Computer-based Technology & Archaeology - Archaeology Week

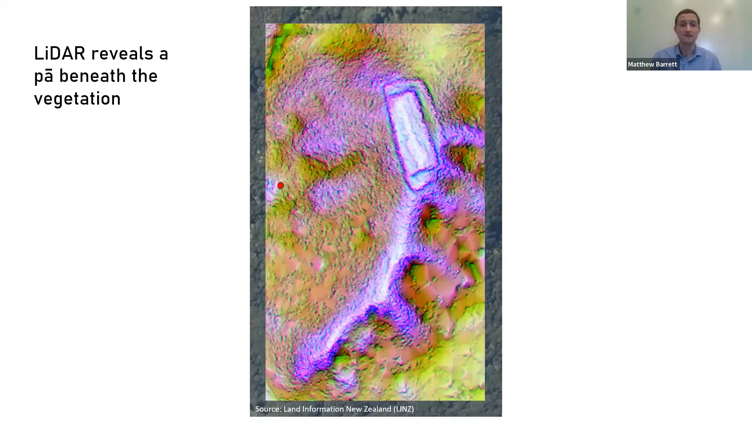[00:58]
Another example is from Mongakiki or One Tree Hill. First we have the aerial photography here,
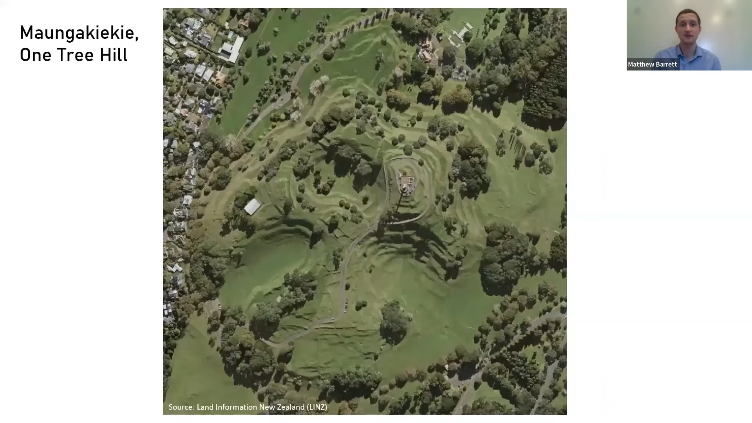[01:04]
then the LIDAR elevation model over the top and if we process this a little bit further,
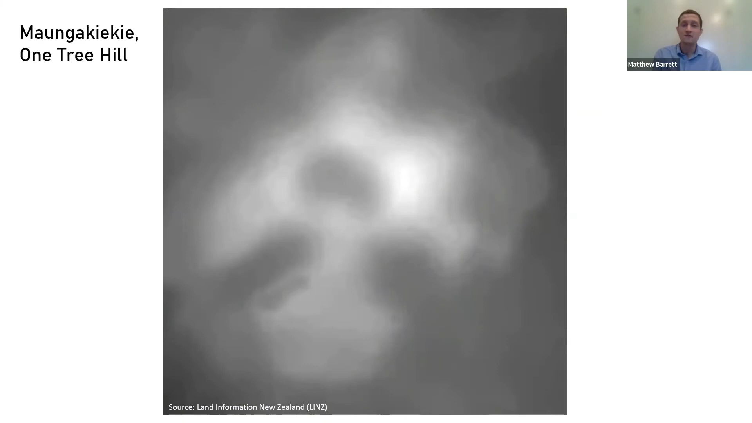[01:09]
we start to see the land surface in a lot more detail. So can you now see some pits and terraces on One Tree Hill?
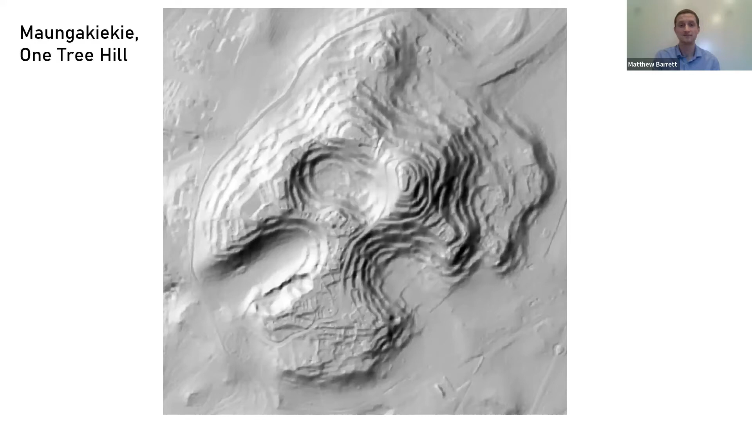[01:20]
Well these are all archaeological features. Another cool technology that we use is called machine learning.